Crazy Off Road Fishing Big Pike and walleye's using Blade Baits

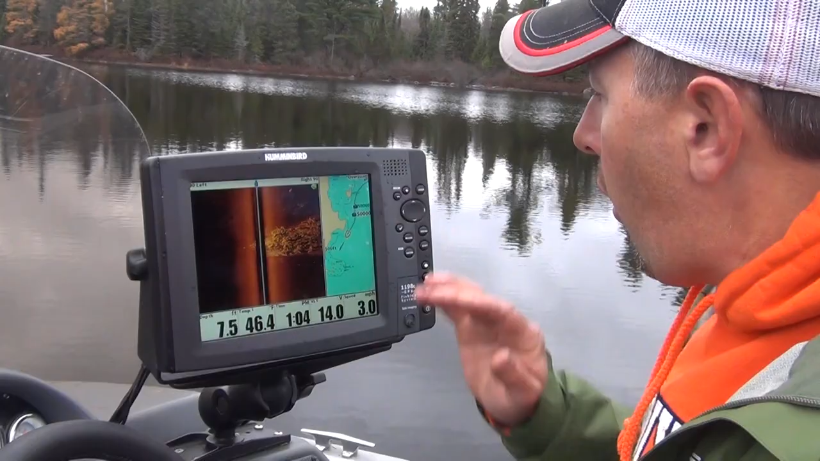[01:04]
All right, so here's what we got. We got a rock pile that we just came across. We're gonna take our scroller.
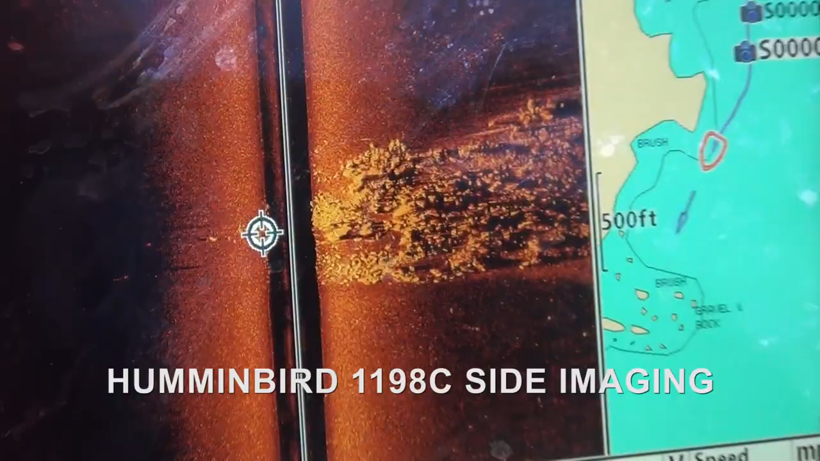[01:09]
We're gonna mark to the very edge of it. Hit mark. Now I've got that spot marked right here.
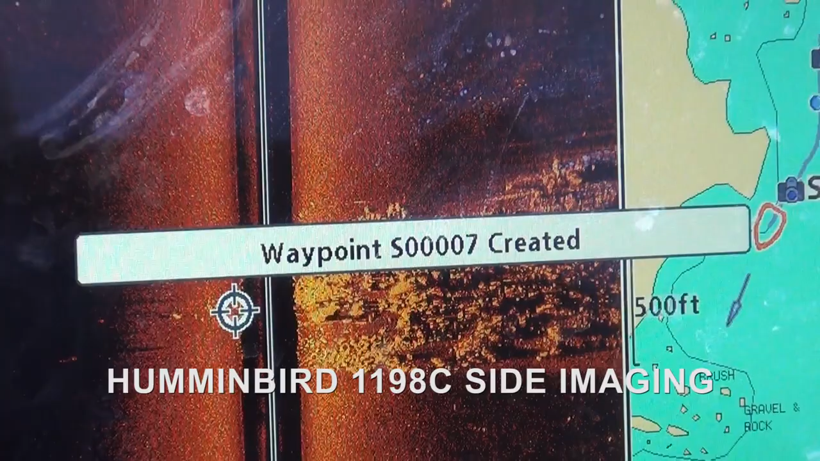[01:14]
Just side imaging all along the lake here, marking all the key spots,
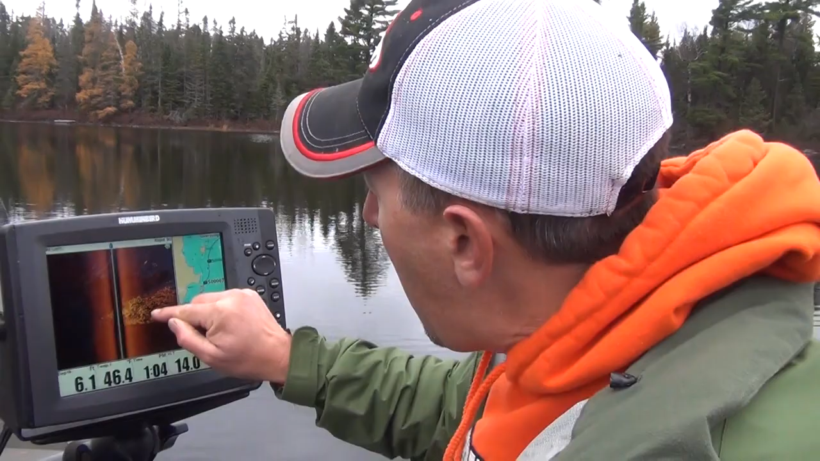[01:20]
the points of the rock, the top of the humps, the weed beds, then we're gonna go back and fish them all.